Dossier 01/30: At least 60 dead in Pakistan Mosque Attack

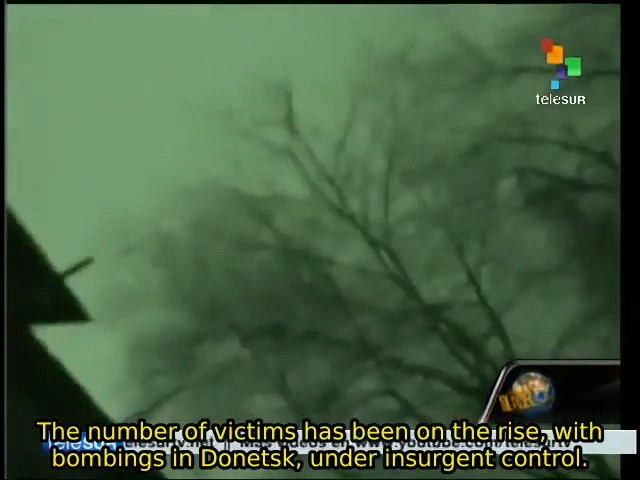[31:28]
donde murieron al menos 5 personas.
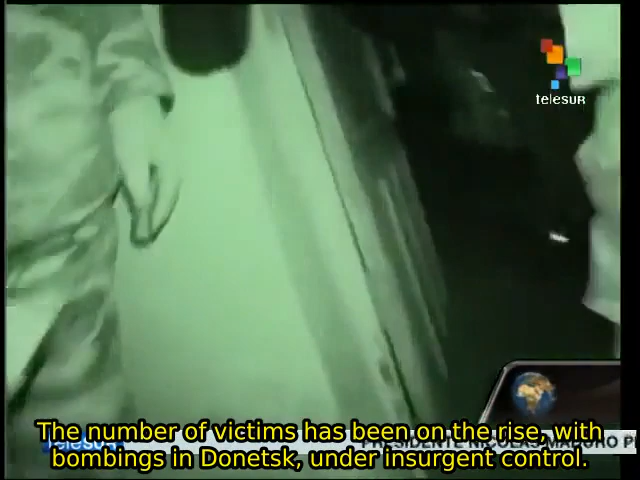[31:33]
Estas tomas, donde es infrarrojo, ¿no?
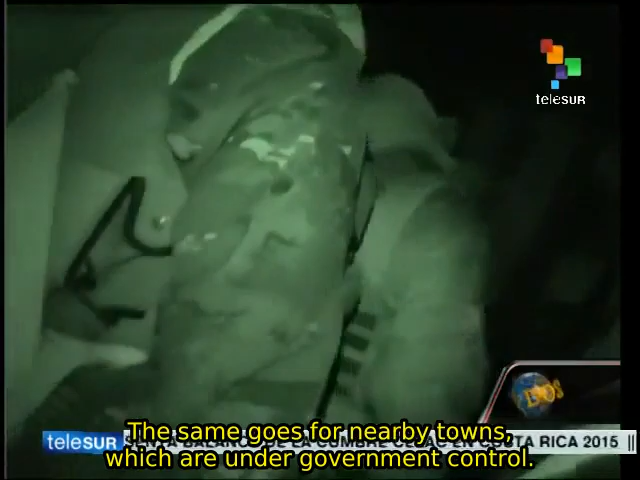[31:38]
Esto es infraverde, las nuevas cámaras que permiten filmar con muy poca luz, nos dan una idea de la intensidad de los combates.
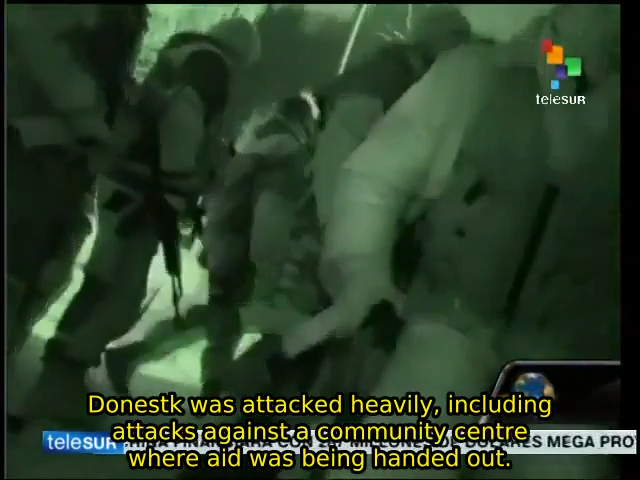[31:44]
Donetsk fue escenario de fuertes ataques que impactaron, como le decíamos.